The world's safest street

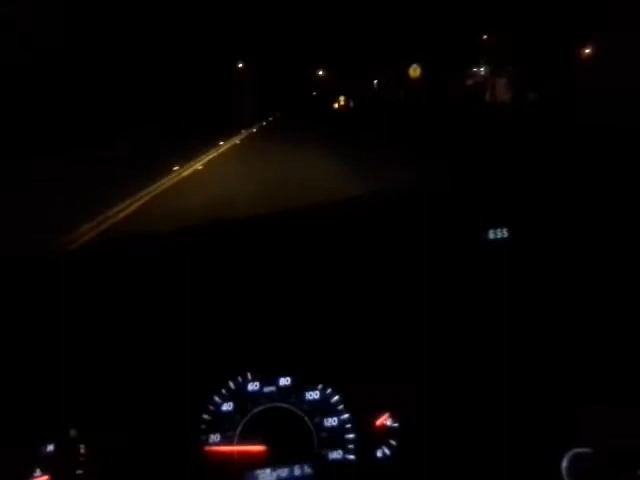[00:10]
watch this crazy street check it out so okay so there was the stop sign we've probably gone
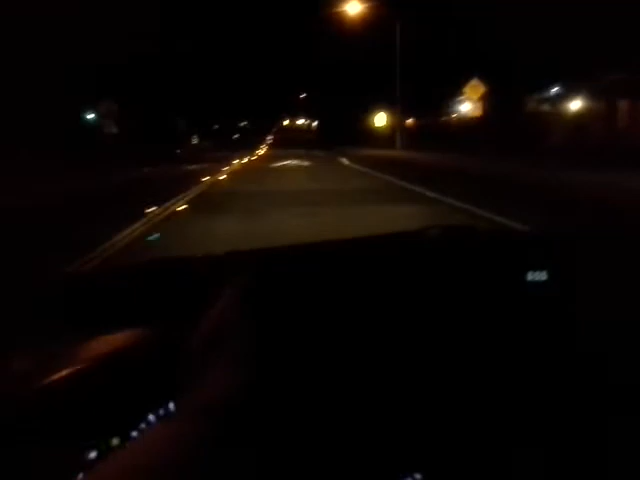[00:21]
80 yards there's a speed table and now we go 20 30 40 50 60 70 80 90 100 so we go 110 yards and there's a stop sign so we had a stop sign a speed table and another stop sign now check this out we accelerate